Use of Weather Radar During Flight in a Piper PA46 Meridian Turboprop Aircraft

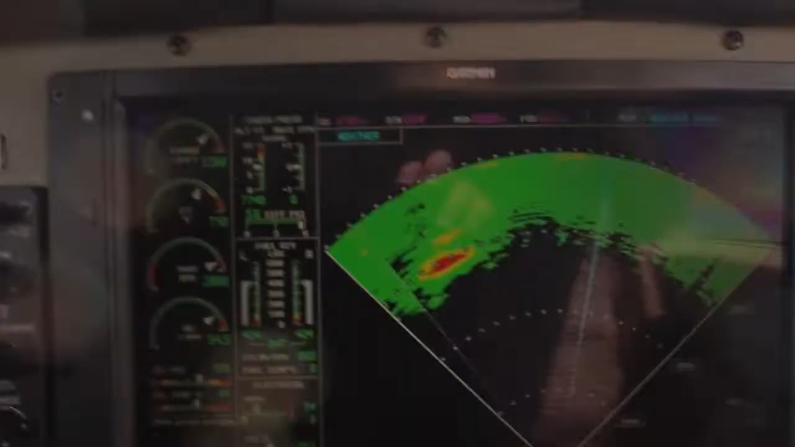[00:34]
That's exactly what we're doing here.
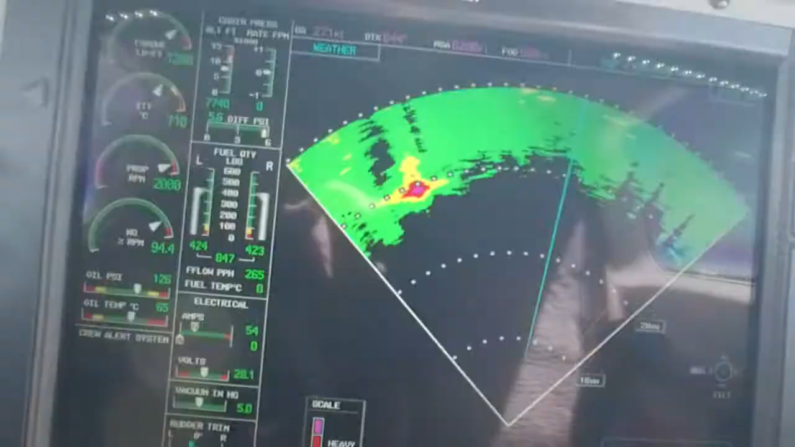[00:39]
So you can see what this looks like if we were,
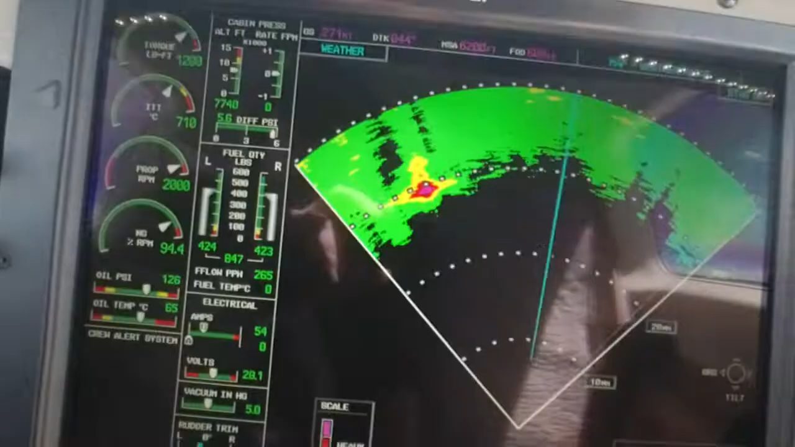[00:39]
you know, worried about whether it was weather or not,
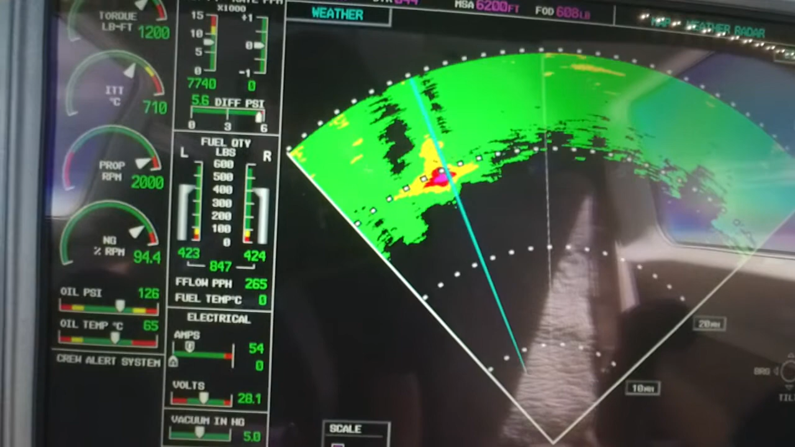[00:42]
bring the bearing pointer over top of the event, and then switch to the vertical profile. It's pretty simple. Then anything that stands proud at the top is definitely weather.
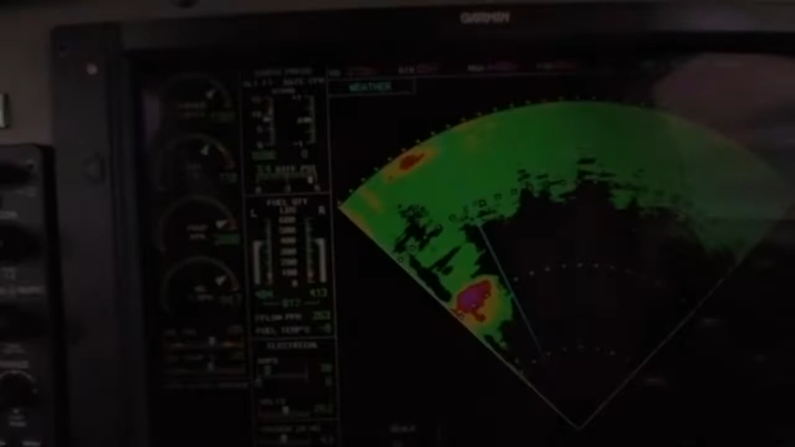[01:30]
This is the one we're deviating around, and I know that it's not tall enough to produce hail. So I'm getting close to it.
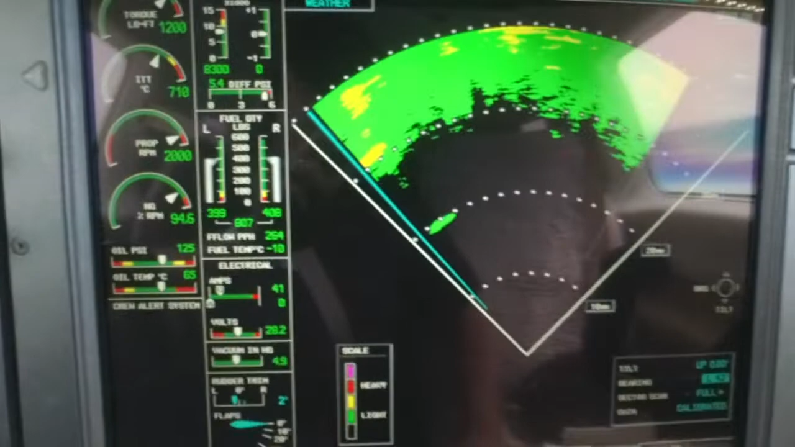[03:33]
I can see that 15 left from here is not a problem.